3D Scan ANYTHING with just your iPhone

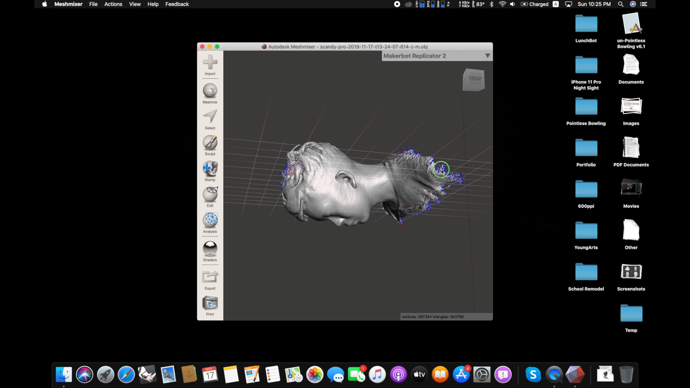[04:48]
and it should take a bit to load in okay so you know how it positioned me at this weird angle
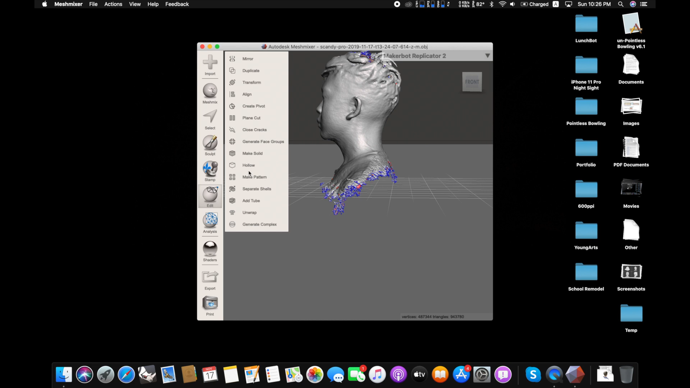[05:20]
okay so now you see it it's a good orientation now and i actually want to cut the plane so it's a little more even and it doesn't expose all my shoulders that much
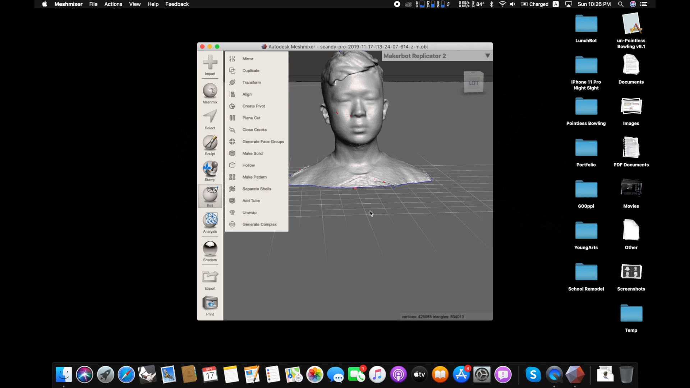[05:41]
okay when you press that it cleaned up most of the bottom part and it didn't clean up everything
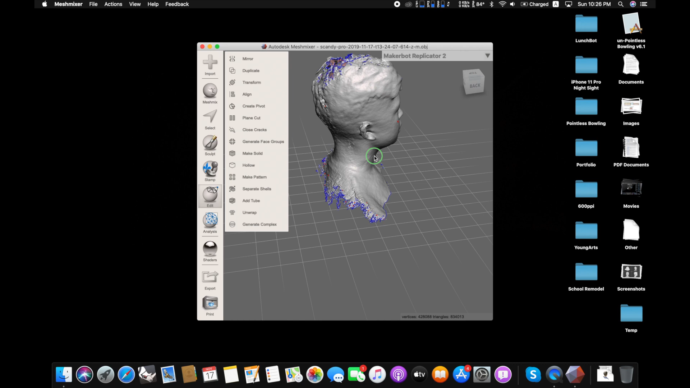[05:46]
so the next thing we're going to do is actually fill myself
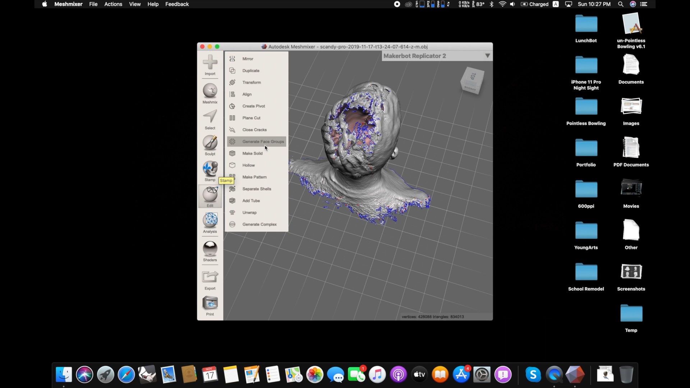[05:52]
so it makes solid and then it should take just a little bit